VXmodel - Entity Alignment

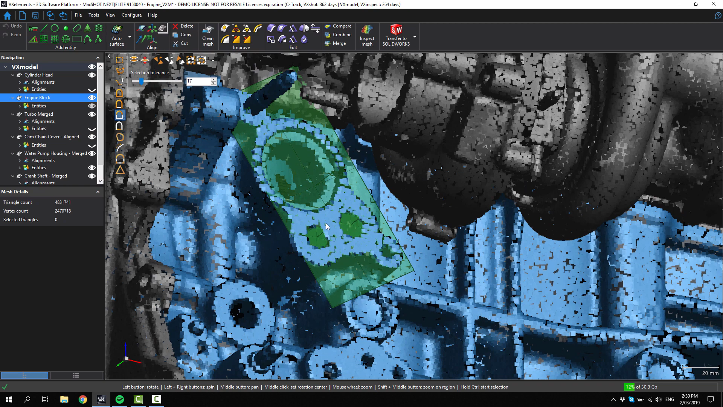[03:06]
So we now have the entities we need to do an entity based alignment in this model.
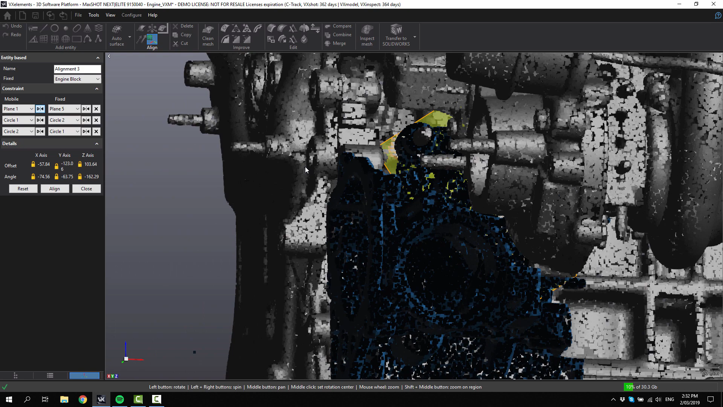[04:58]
And you can see here that it's now aligned perfectly onto the side of the engine.
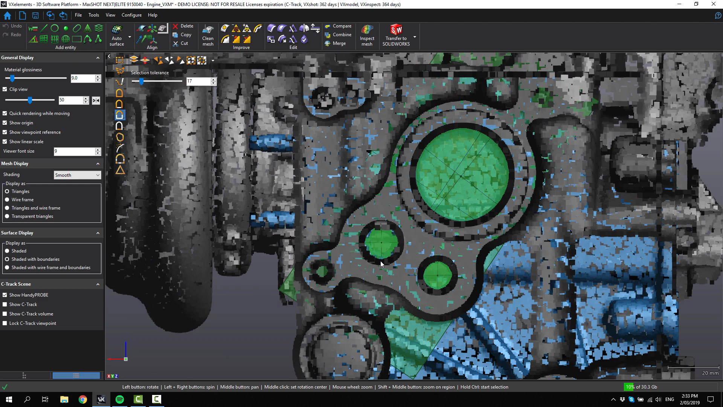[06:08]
And they are lining up very nicely.
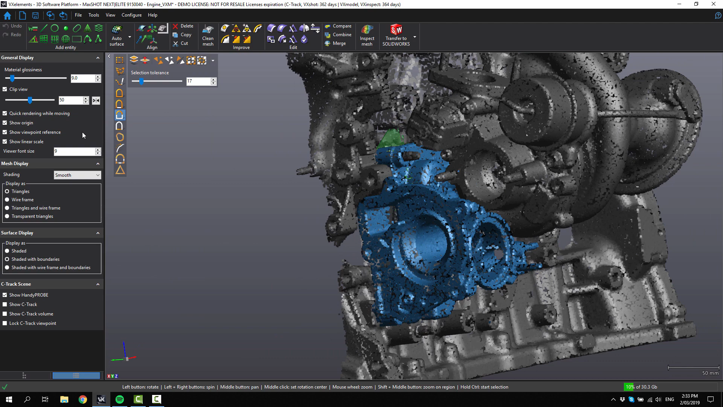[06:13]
So that is how you can do an entity based alignment with VX model.